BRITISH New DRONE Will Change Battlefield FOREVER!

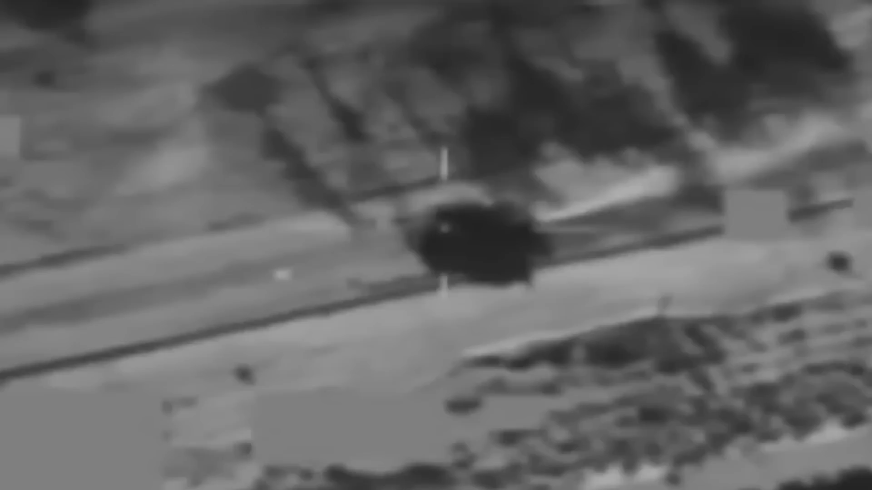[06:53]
But its biggest perk is high penetration in comparison to infrared sensor systems when countermeasures are employed. The missile's seeker incorporates a terrain avoidance capability, which lets it cruise at a fixed height above ground.
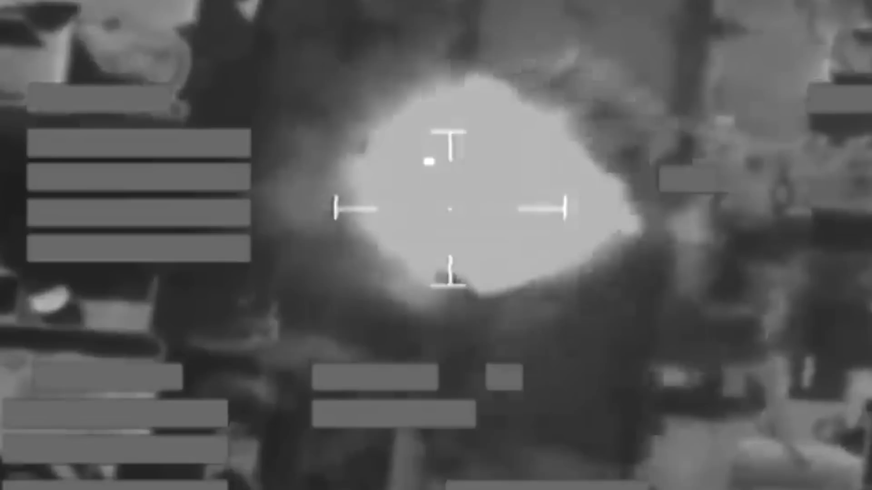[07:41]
For the search phase of the missile flight, the millimeter wave seeker does a sweep search for targets on the ground directly ahead and to each side of its path.